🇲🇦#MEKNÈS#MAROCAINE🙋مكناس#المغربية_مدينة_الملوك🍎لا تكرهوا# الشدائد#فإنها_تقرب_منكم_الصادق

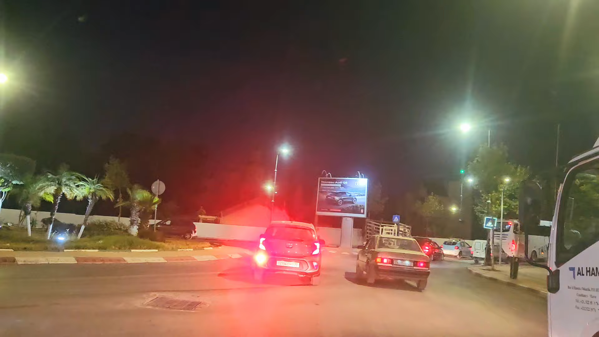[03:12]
على اليمين إلى ميدان الغالية، طريق 21 الرابطة بين مكناس ودرعا تفيلات.